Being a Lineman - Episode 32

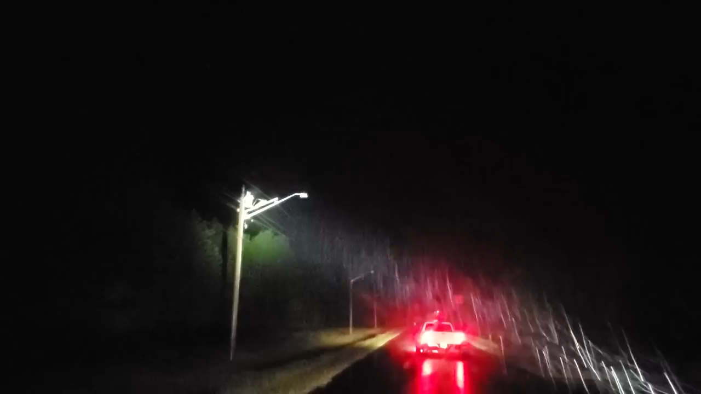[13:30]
Nasty that transformer's just hanging by its red too and she's still smoldering